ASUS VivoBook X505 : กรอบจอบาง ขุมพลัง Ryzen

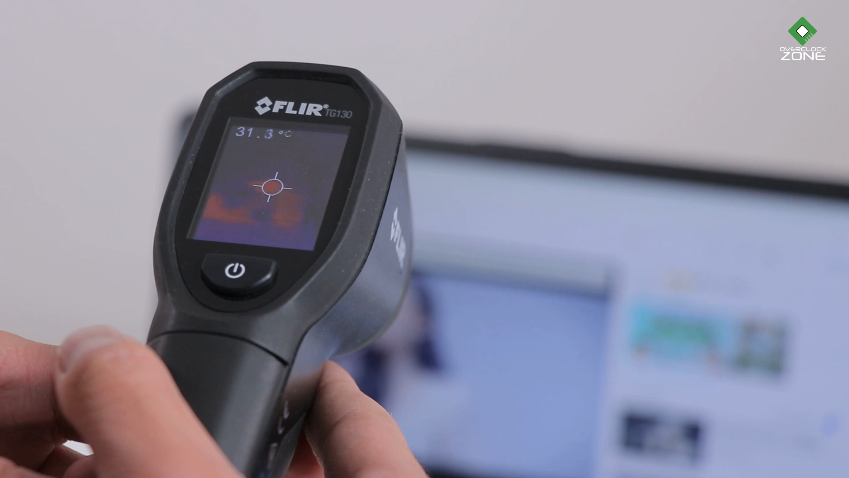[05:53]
On screen: spot 31.3°C
ณ Hink ก็ประมาณ 31 องศาโดยประมาณ 32 องศากับอีกจุดหนึ่งบริเวณใกล้กับที่พักมือมุมซ้ายล่างก็ประมาณ 32-33 องศาส่วนความร้อนที่เกิดขึ้นทางหน้านหลังก็แปลก แปลกเช่นเดียวกันจะล้ายไปตั้งแต่ซ้ายมือสุดก็ประมาณ 32-33 องศากับอีกบ
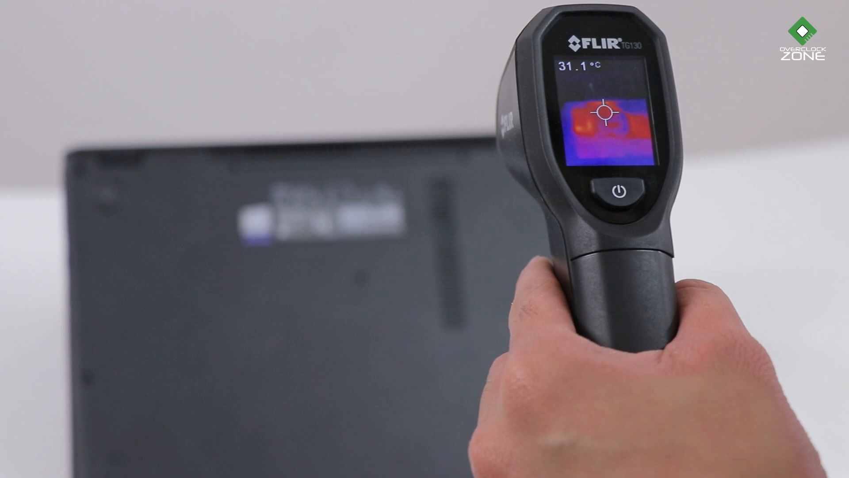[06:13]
On screen: spot 31.1°C
ริเวณนึงก็คือใกล้พันรมด้านบน 32 องศาและก็ล้ายมาที่มุมขวา 31 องศาและขวาล่างสุดใกล้กับที่พักมือทางหน้านหictine มื้อสักครู่นี้เลยก็ประมาณเกือบ 30 องศา